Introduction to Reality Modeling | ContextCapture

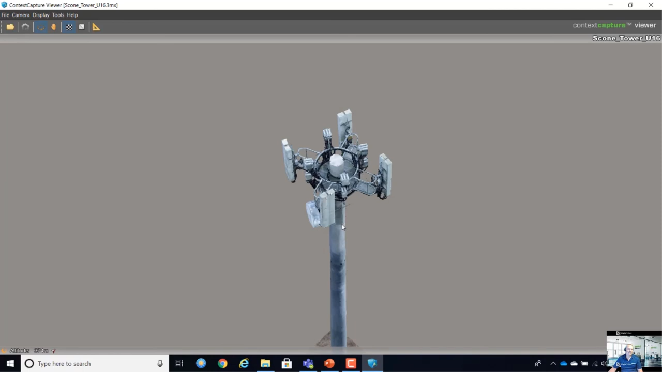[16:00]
I think it's a little bit more than thousand images. And you can see something like this.
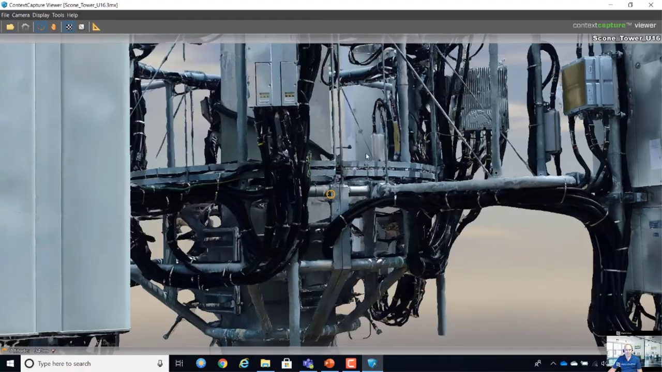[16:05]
So I've seen higher resolution models from our users.
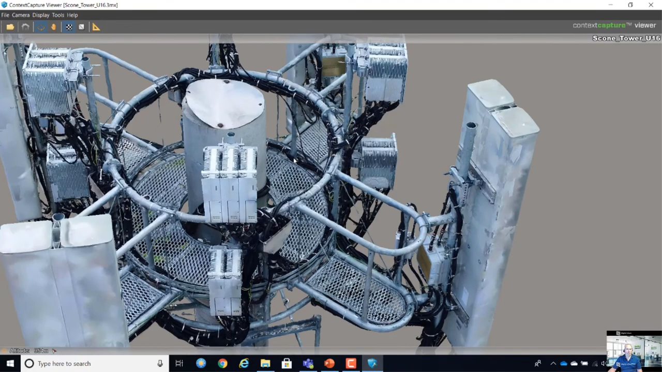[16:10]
And we have a user in the United States where we work with, they have two 61 megapixel cameras.
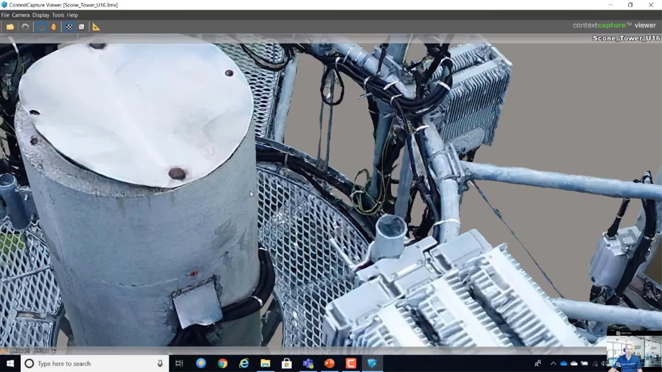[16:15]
So that's the model is better than this, but it's also of course on price.
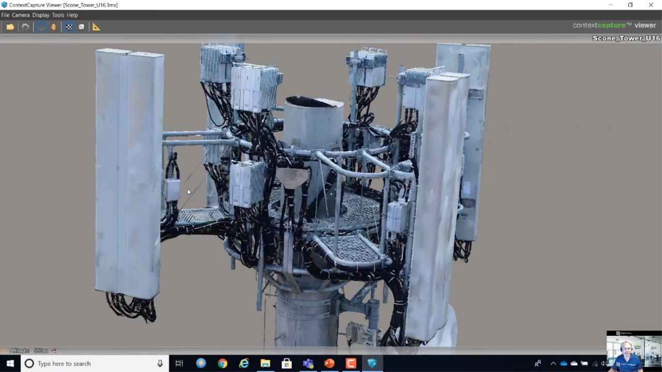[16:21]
This is a two and a half thousand dollar drone while the other one is a $60,000 drone.
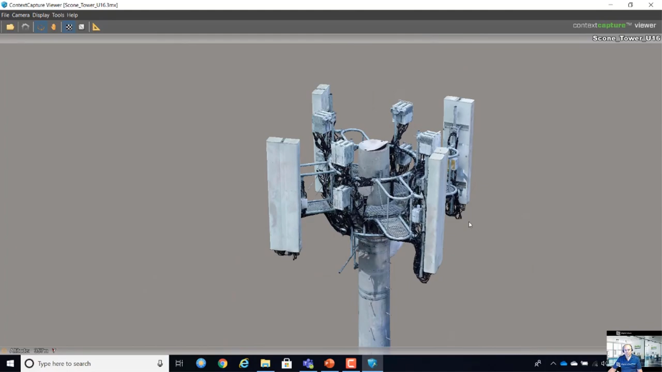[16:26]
But that depends on where you want to use the model for.
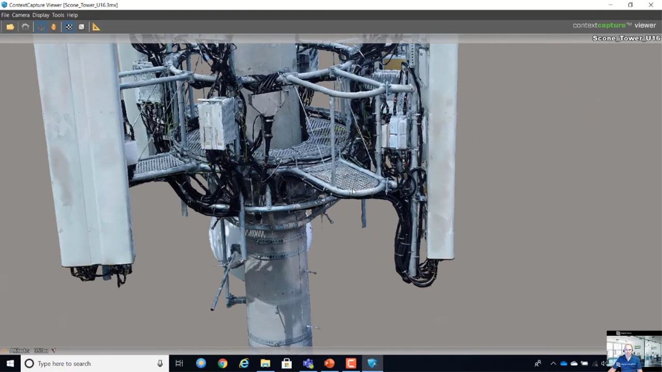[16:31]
So we can do something like this. This is a little bit more complex capture technique than if you do, for example, just a building.
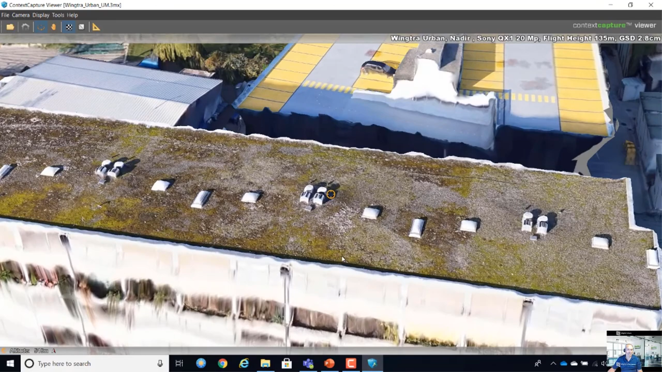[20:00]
But if you see the side of the building, yeah, it's not really nice. Depends on where you want to use the data for.
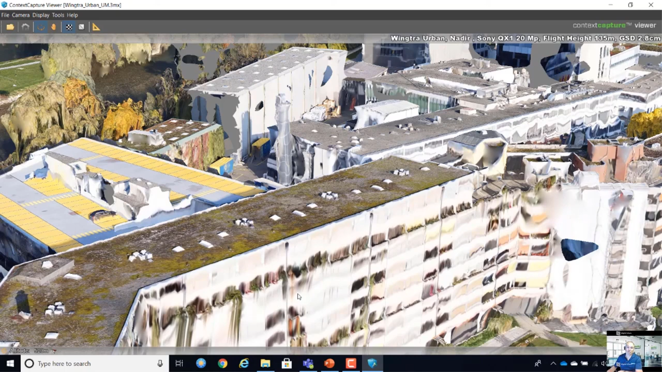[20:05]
So this fixed-wing Wintra drone, we see that often users are using that in mine sites.
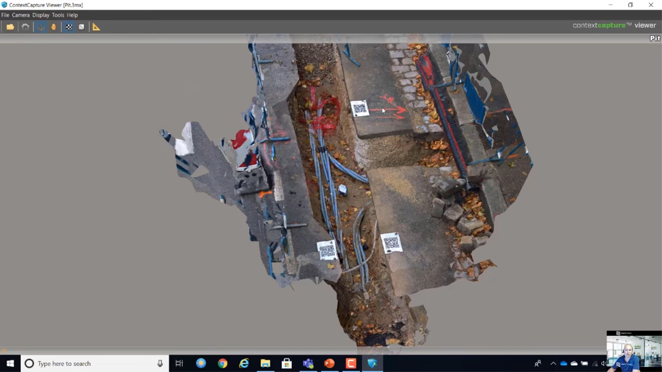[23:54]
And you see QR codes are used for scaling and geo-referencing. Think about the time.
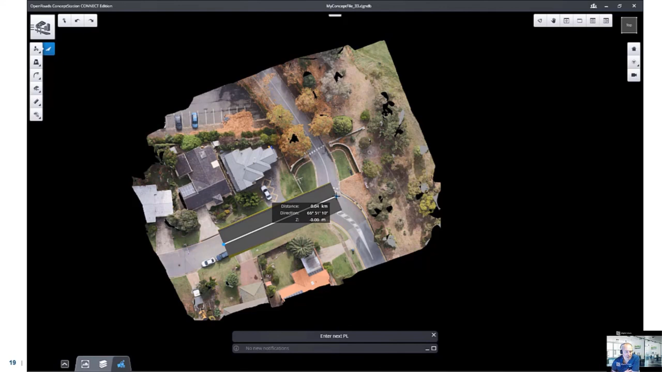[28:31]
So our mesh model is in 3D. So that's different than if you do it from an auto photo. So, object is designed, and then you can also create one with a lower speed over here. So he snapped to it and is automatically connected. And what he now can do is design, for example, a roundabout on it.
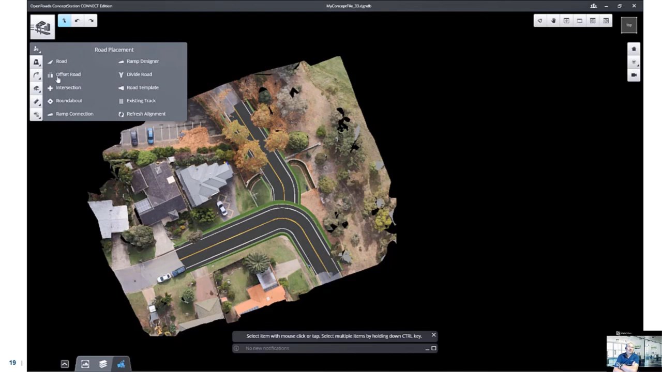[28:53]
So you see over here, a roundabout is created.
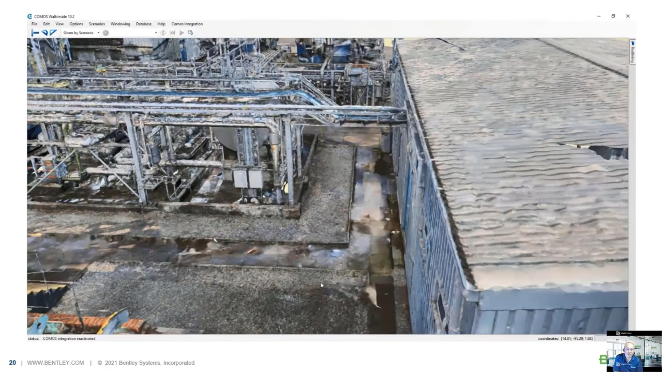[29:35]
You place your object and you can walk to your model and see.
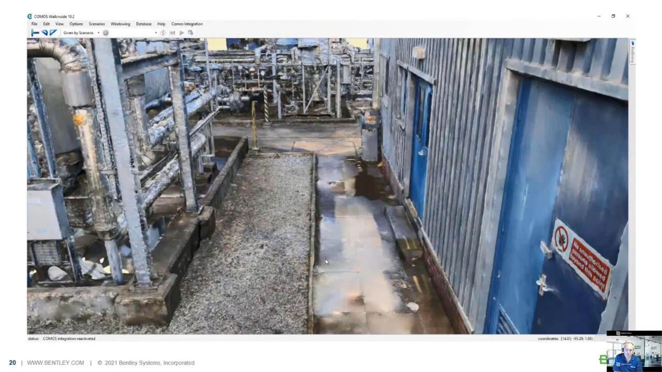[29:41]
So a little bit more training path.
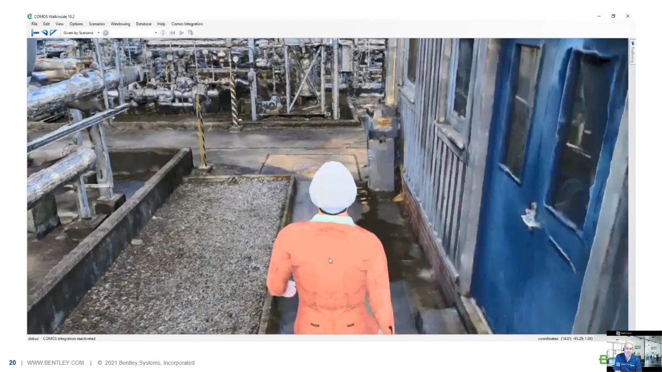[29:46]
There are more applications who can do that.
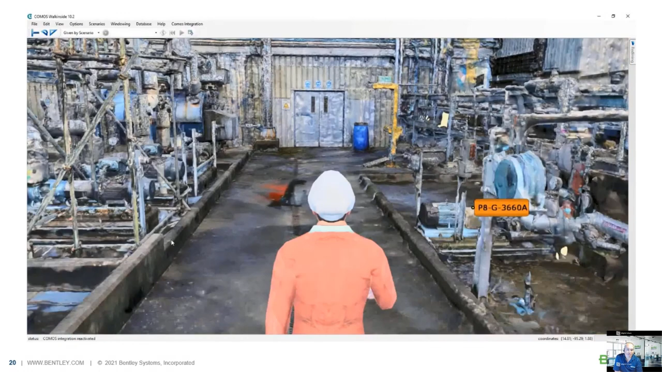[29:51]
And we can load, yeah, most of the reality measures in these applications.
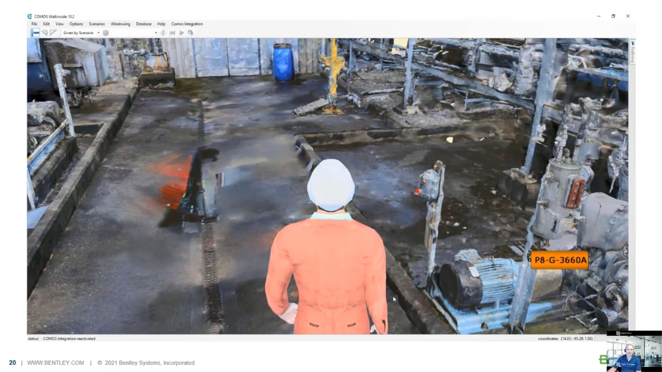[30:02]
So click on an object, see, line of view and attributes. The next one is the HoloLens.